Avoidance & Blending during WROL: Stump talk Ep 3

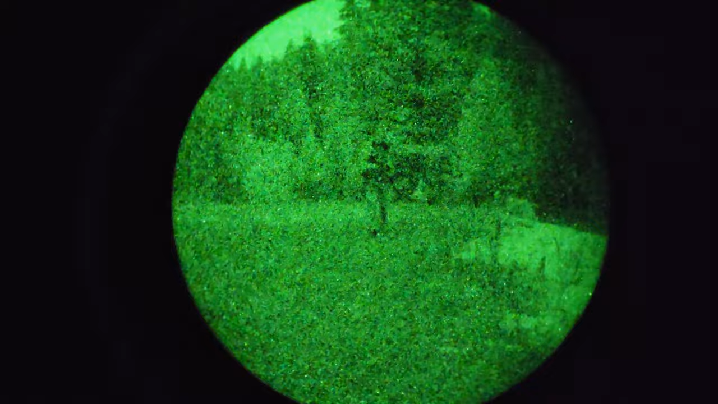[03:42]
So, that's when they operate or be at night.
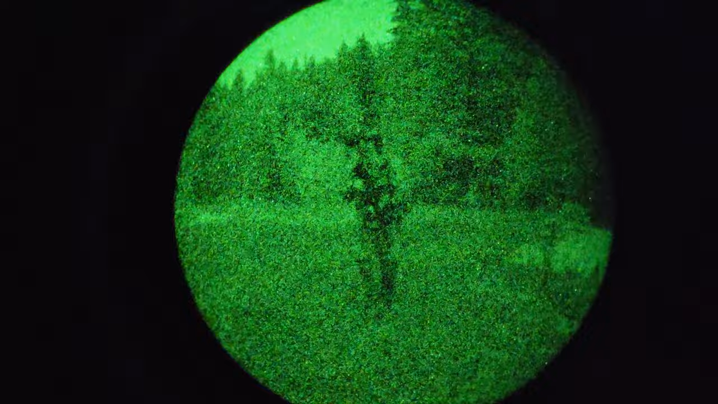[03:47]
Now, I get it as expensive, night vision is a very expensive tool that you have to budget for.
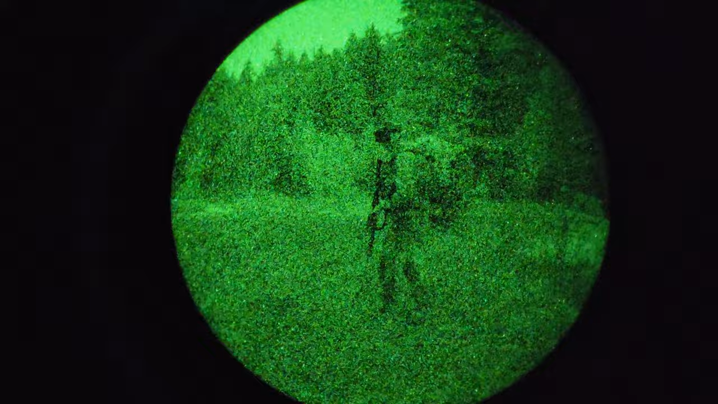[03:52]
But, you can all, if you don't have night vision and something happens,